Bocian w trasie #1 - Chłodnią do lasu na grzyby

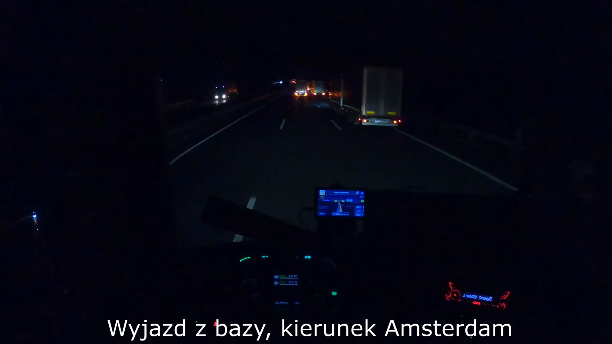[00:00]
No i już coś się wydarzyło, czwarta w nocy, jeszcze chwilę temu patrzałem, ruch, dotężenie ruchu na gogle i wszystko było zieloniutko, nie?
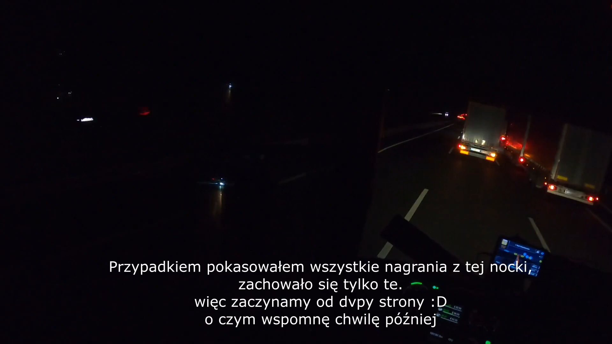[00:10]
No a tu patrzcie nagle kurde ile ciężarówek, jest cały sznur, środkowy prawy pas i
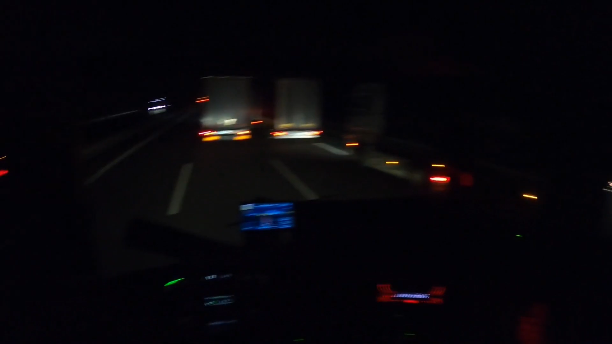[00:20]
jakieś tutaj kurde utrudnienia nagle, ni stąd ni zowąd. No tu widzę, nawet na trzeci pas wychodzą, to pewnie coś tam świeżego się wydarzyło, zgaduję, że tam jakaś kolizja, albo coś gorszego.
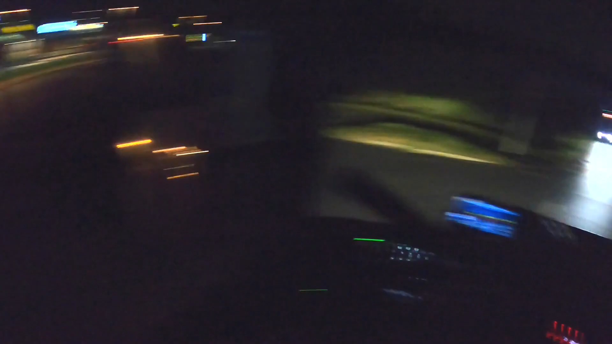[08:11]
Jeszcze za mną kolega jakiś. Tam chyba jakaś rajka wolna czy mi się zdaje.
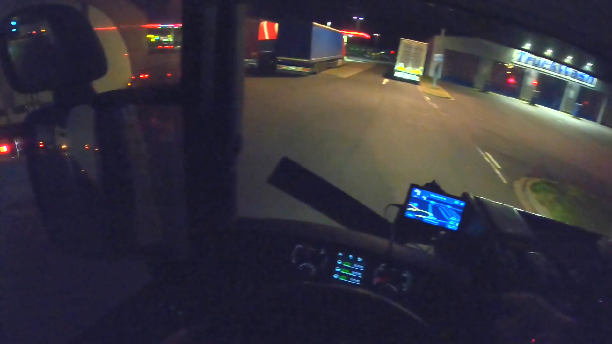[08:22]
Nie. Nie. No. Busem w rajce. No sz. Nie. Nie. To to mnie zawsze rozwala.
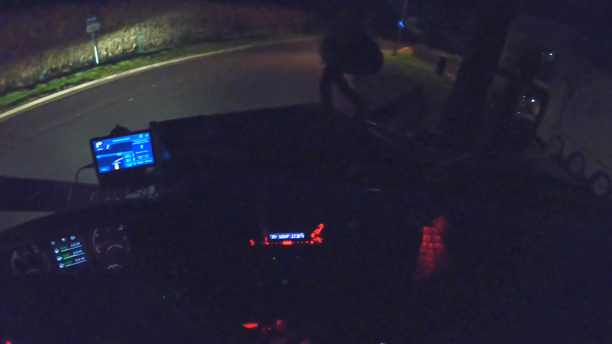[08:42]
Jak busiasz sobie w rajkę stanie i zadowolony. O.
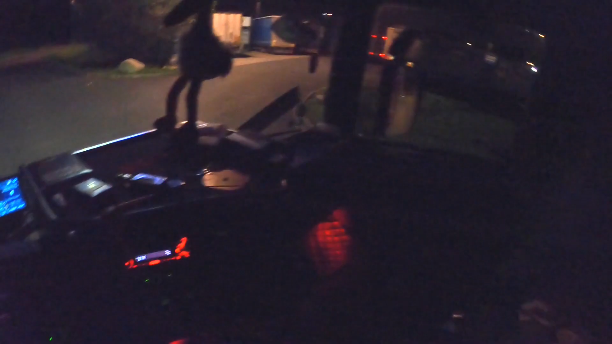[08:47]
Tutaj na dupach coś.
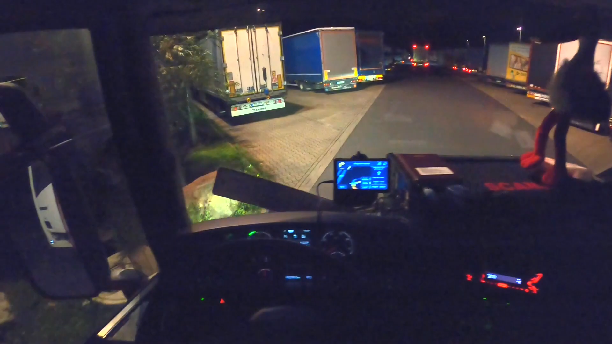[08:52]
Tutaj jakiś kurczę kontener. No dobrze widziałem rajkę wolną. Bo tam wjeżdża gościu. Dobra. Także tutaj raczej przykucniemy już sobie. Się za naczepami tutaj stanie.
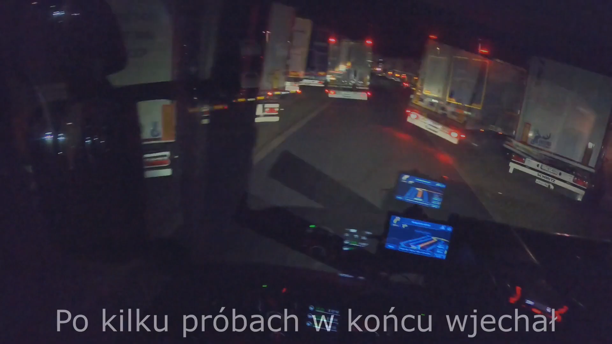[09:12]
Jest tam jakaś raja. No miejsca ma.
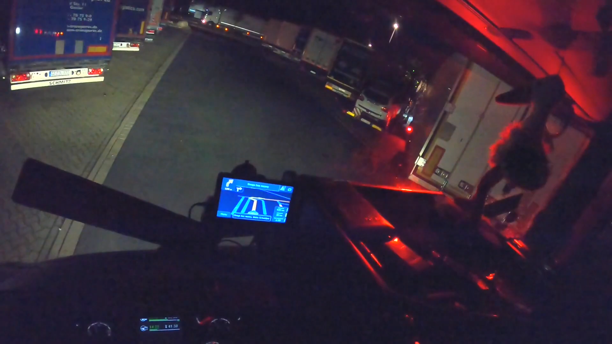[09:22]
Przejdzie śmiało. No ale jest trochę ciasno no. Trzeba przyznać. Tu co? Tutaj do lewej stajemy. Czy tu jest rajka? Nie. Nie ma rajki. Dobra. Tutaj do lewej.
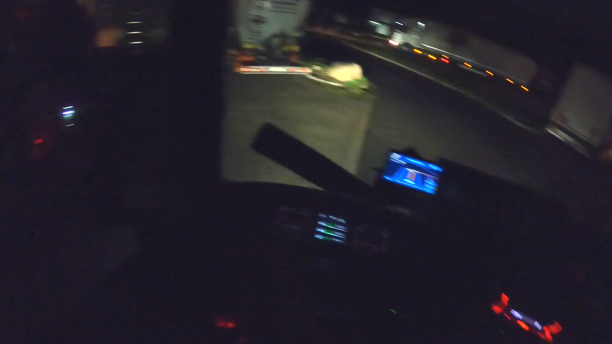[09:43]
Do lewej sobie tutaj staniemy. Tam do prawej będą się wyciągać.
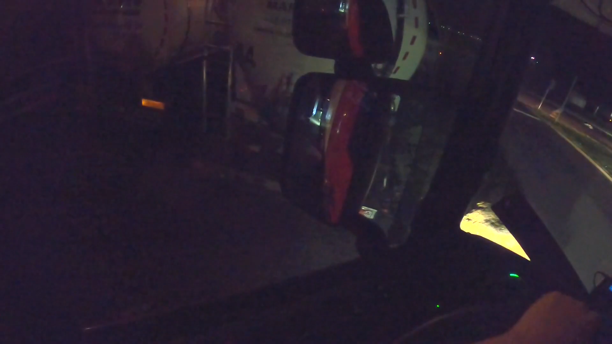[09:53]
Także tutaj do lewej lepiej będzie stanąć. Kościoła się od ciebie z Tobie. primarily do